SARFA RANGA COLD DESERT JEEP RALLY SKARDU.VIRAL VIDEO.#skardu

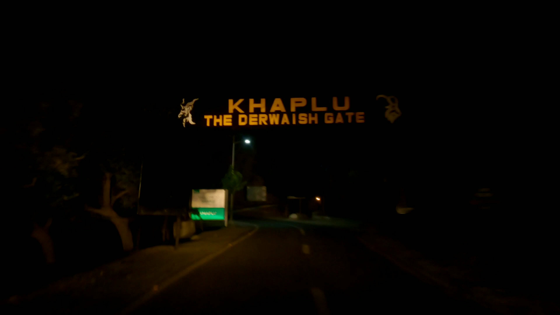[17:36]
اور رات گے ہم خپلو میں انٹر ہوئے خپلو کی جو انٹری چیک پوسٹ ہے وہاں پہ نیٹکو کی جو کچھ ہمارے ساتھ